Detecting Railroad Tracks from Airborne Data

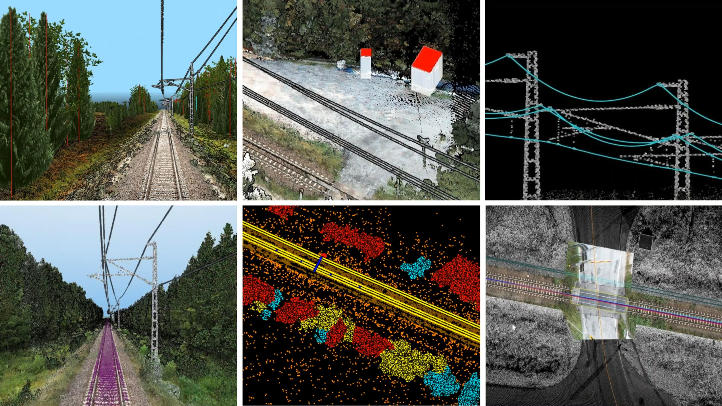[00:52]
Here you can see some examples of tools used. With the existing TerraScan tools, main classes are classified as a ground, wires and danger trees. The danger trees trunks are drawn on their own level in the design file. The site obstacles are classified. Here you can see missing track ballast can be computed from the laser data.
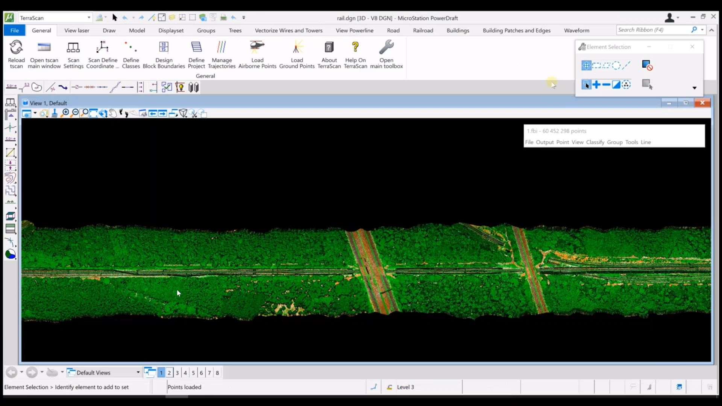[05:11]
So here I will jump to the demo video. In the beginning you can see a quick view into the data.
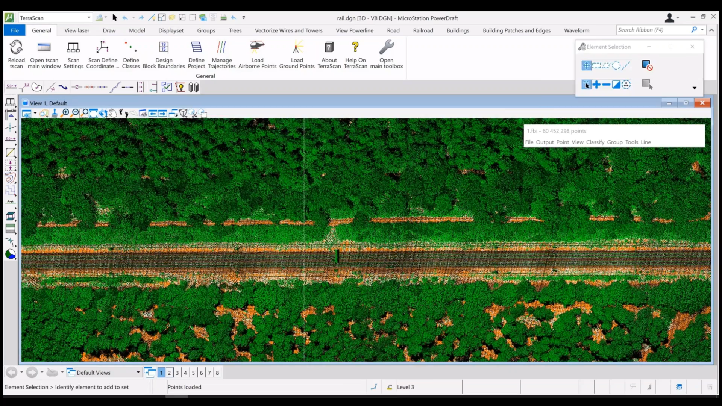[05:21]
The rails west end and the data was collected by airborne.
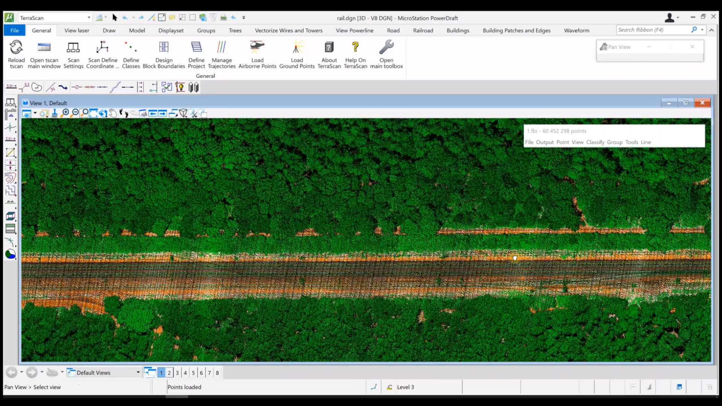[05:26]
The first classification is to extract the medium vegetation which will be used for the further classification.
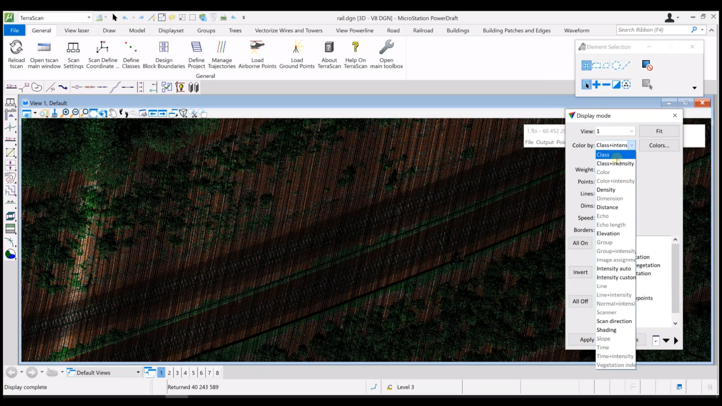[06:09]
We will concentrate into medium vegetation class.
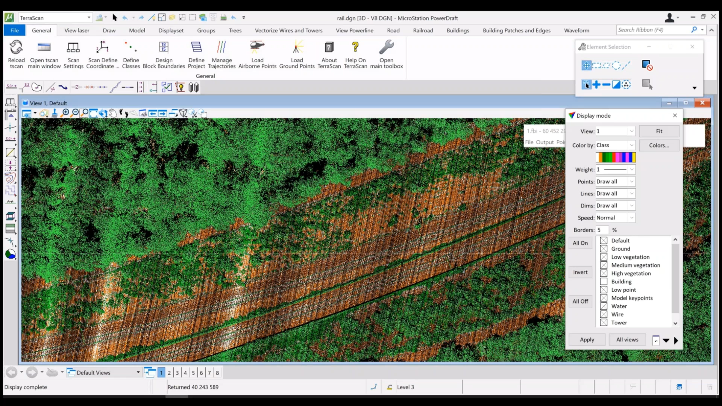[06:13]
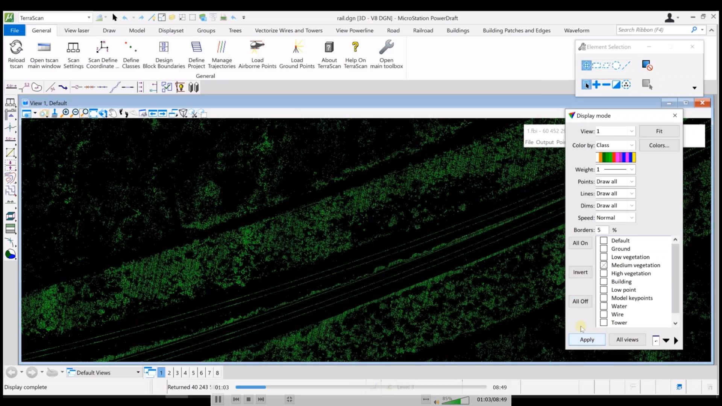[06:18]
And from those points rail hits should be found. At the moment you can see that this class has some surrounding vegetation.
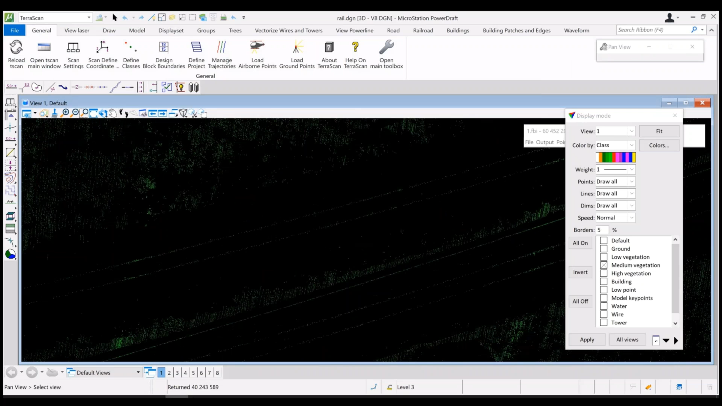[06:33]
Which in further steps should be removed from that class. Also from the railway hit better to have the highest hit. And from the airborne data the shape of rails is not so visible as from mobile data. So as I mentioned the highest local points would describe
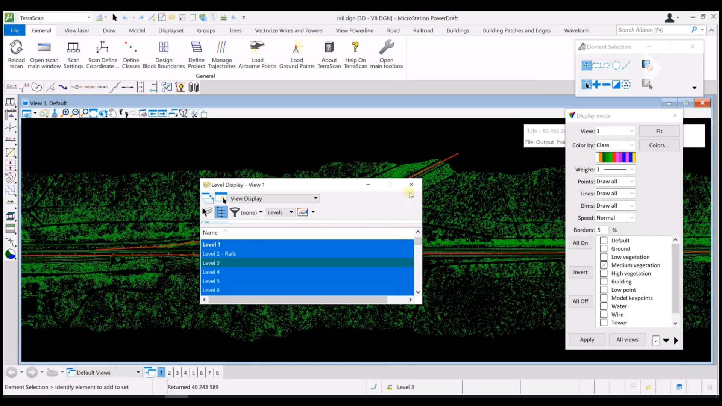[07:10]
the best the location of rails. The second macro is to exclude unnecessary points of bad potential rails class.
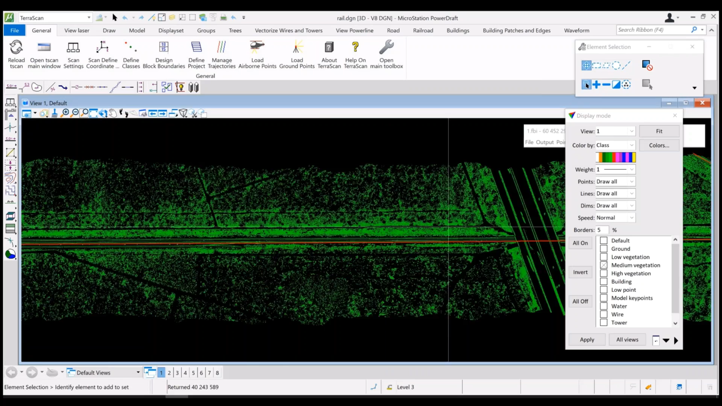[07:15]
And in the beginning to do a classification around the center lines. In this case the the guidance vectors would play a center line role.
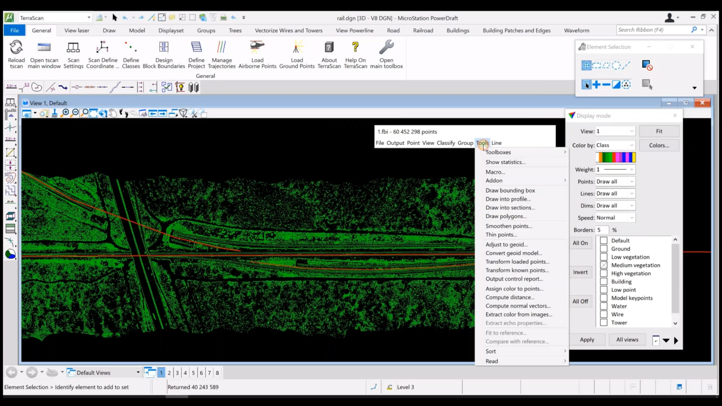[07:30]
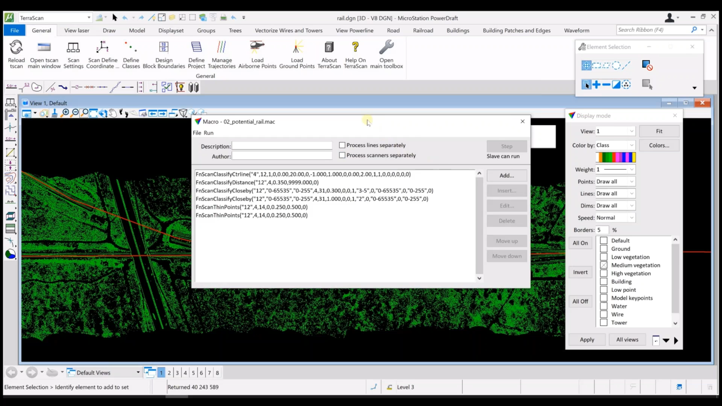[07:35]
And now after the first line in macro. You can see the yellow points were classified
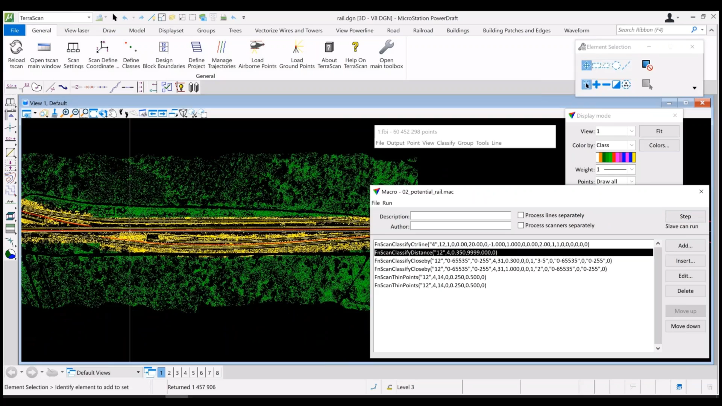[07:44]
around those railway guidance lines.
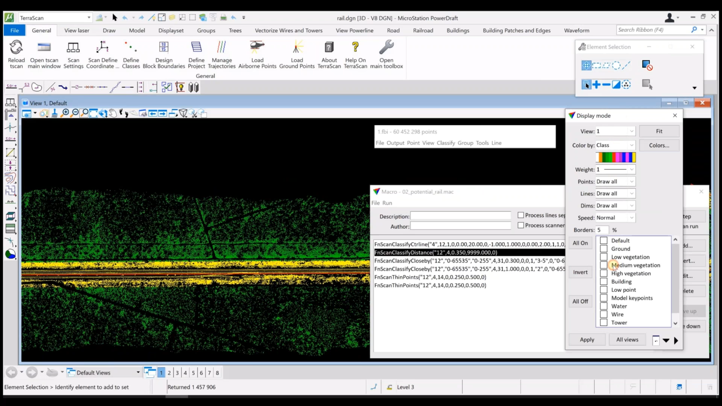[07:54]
And this yellow the track area class will be used for the detecting rates.
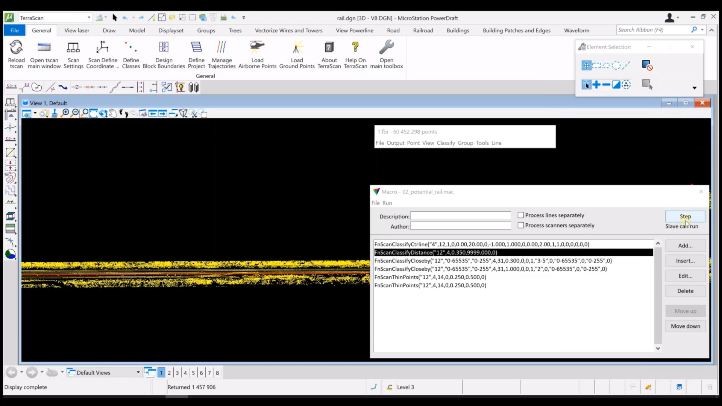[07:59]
The next steps excluding some points by close by logic. If the point is too close to the ground. Or to other vegetation classes.
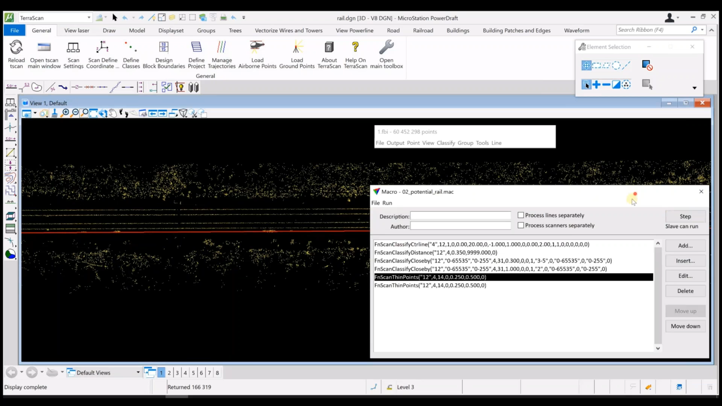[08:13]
And then the final step in this potential class extraction is thinning points.
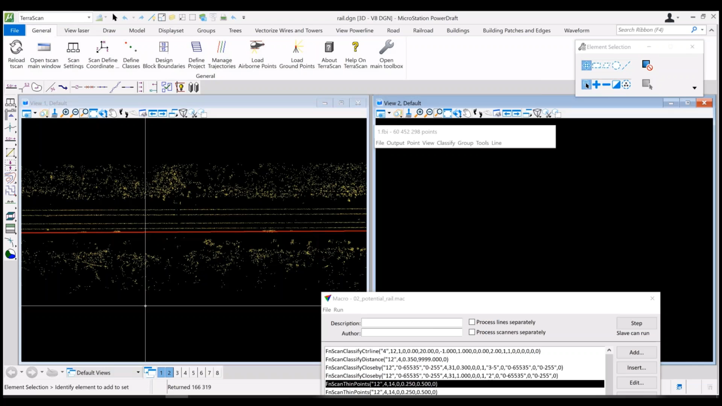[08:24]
As I mentioned in presentation there
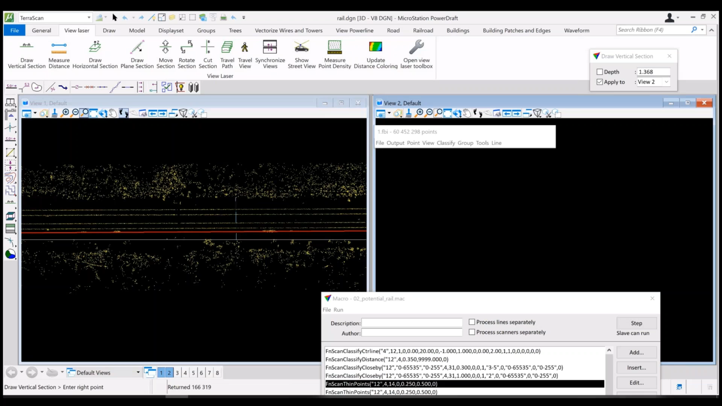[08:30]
is also a new option in thinning points to keep the highest point. And in the cross section at the rail. And at the moment all track is classified into that track class. The thin point routine should keep just the highest points.